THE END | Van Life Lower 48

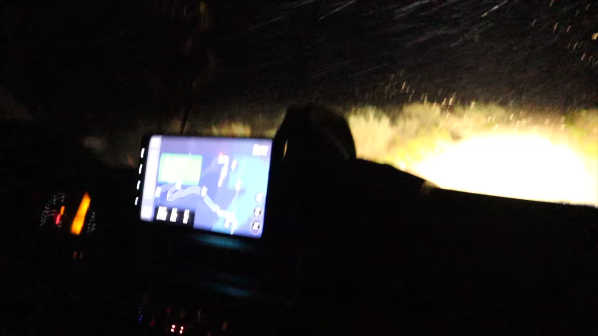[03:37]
We don't mind crossing a little water from time to time, but getting stuck in a flash flood was the first thing